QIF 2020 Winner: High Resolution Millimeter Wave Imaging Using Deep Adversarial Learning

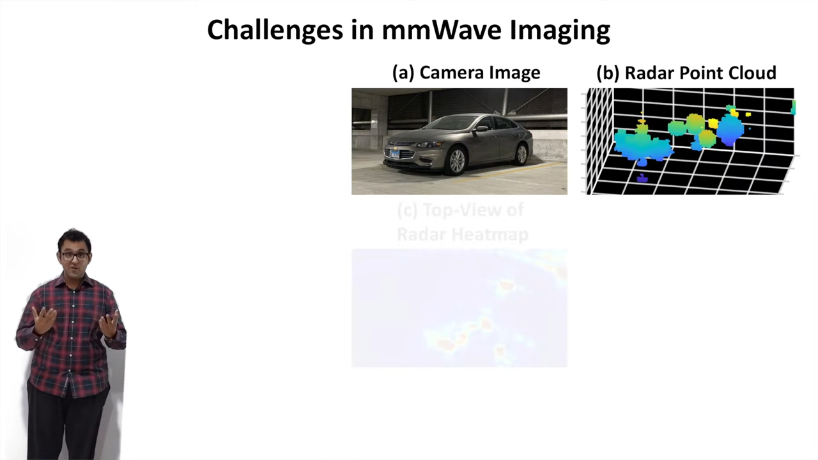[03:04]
So here is an example from a 3D millimeter wave imaging system that we built and yes, it is possible to get 3D images of the environment. But these radar images are very low resolution and hard to interpret.